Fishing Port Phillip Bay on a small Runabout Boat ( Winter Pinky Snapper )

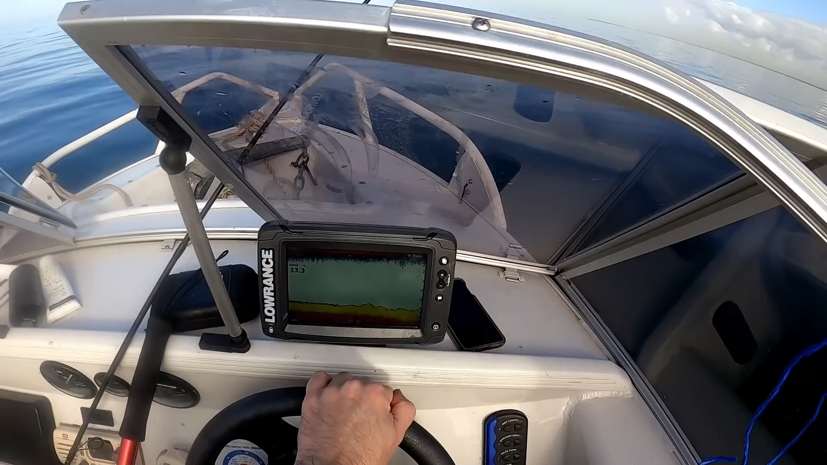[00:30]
all right let's find that big school
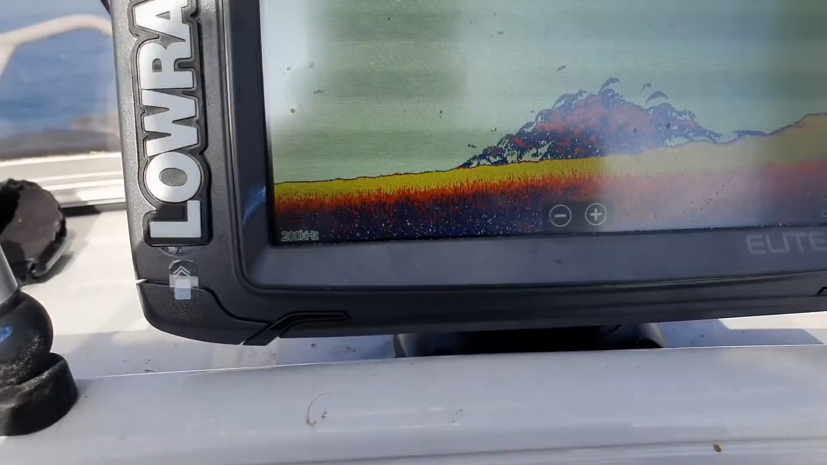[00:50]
we may have just found the jackpot we're going to do a circle and remark that up that looks good